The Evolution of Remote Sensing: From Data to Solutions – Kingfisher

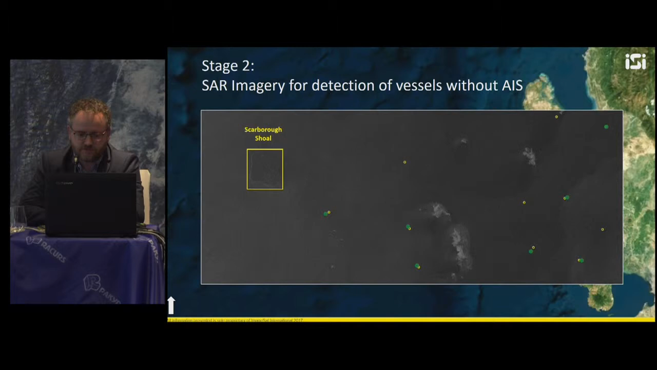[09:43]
AIS sensors and yellow dots show all the ships So when the yellow and green match it most likely this is a legal vessel